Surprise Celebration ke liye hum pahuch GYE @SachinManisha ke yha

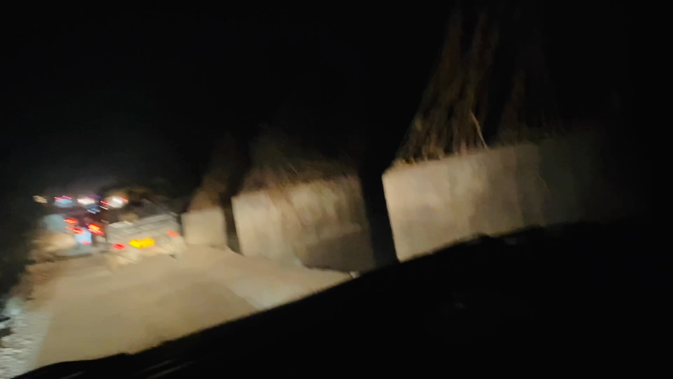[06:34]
टूटा हुआ रास्ता, ऐसी चढ़ाई, मतलब आज का जो न्यू ईयर है ना इस बार का एकदम औसम सा होने वाला है।